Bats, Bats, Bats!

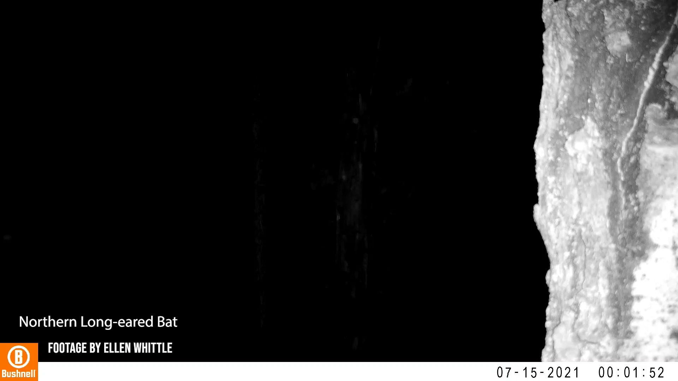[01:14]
and they happened to be hiding in a little crevice right where I sat.
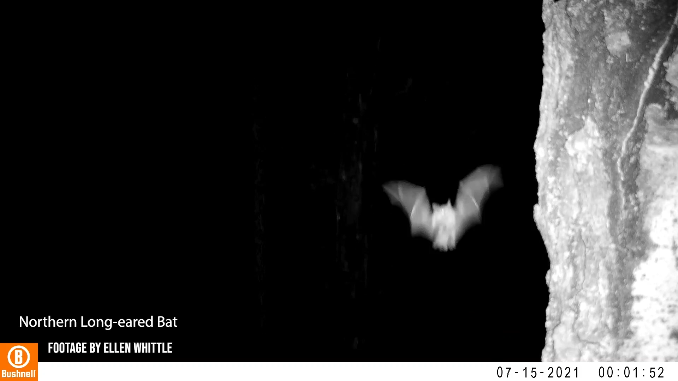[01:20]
The sudden fluttering of wings was definitely a shock, but my fascination was piqued.
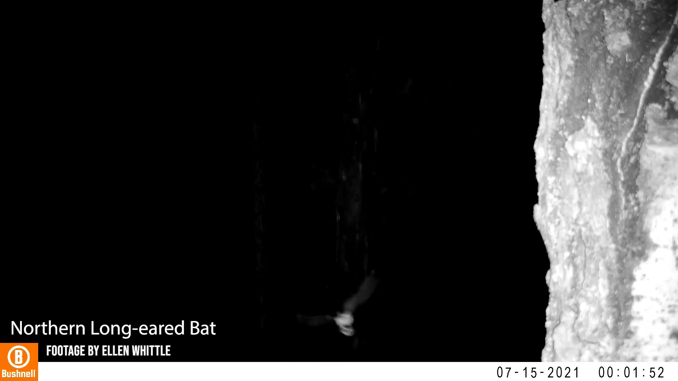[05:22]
They can bend their wings into different shapes and dive and turn quickly in the air, which makes them excellent flyers.